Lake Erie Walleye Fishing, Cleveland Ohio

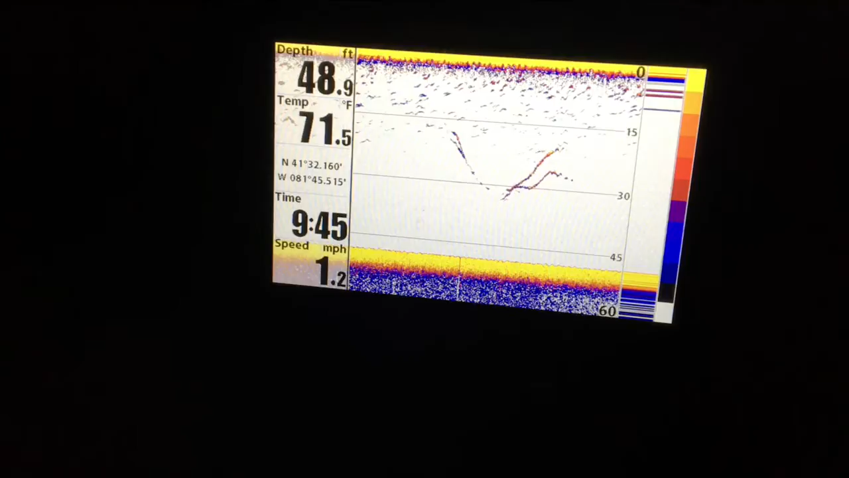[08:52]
On screen: depth 48.9 ft, water 71.5°F, speed 1.2 mph
We're marking. Night bite, baby. Puff puff bass. There is marks.